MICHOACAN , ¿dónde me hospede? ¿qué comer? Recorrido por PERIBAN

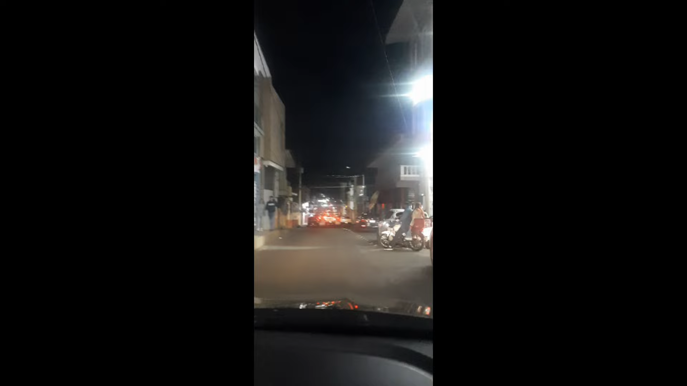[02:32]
Ahí, allá para adentro. Hasta en el este. Fondo. Ahí está abierto. Ajá. Y ya luego caminas aquí, aquí hay más taxis. Todo esto son como tienditas. Y este. Y en la mera esquina donde está la Comex, ahí arribita es el mercado.